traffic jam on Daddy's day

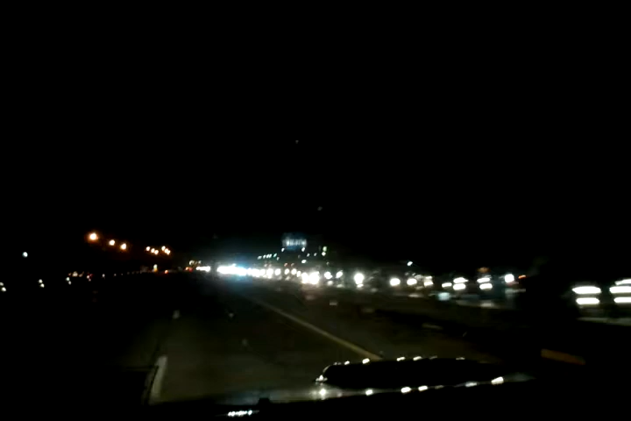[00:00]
ื่อยเลยโอ้โหติดกันอย่างแน่นิ่งเลยสาเหตุไม่มีอะไรมากแค่ถนนหายไปเลนเดียวเล่นติดยาวขนาดนี้เลยนะครับท่าน